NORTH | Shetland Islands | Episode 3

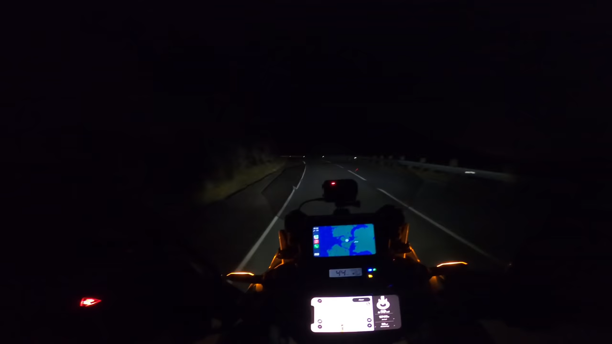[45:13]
There's just no ambient light, is there? But when the skies are clear, I bet it's so nice to just become in complete blackness. And then when the aurora starts to dance, it must just be magic. Look at the top left on the map.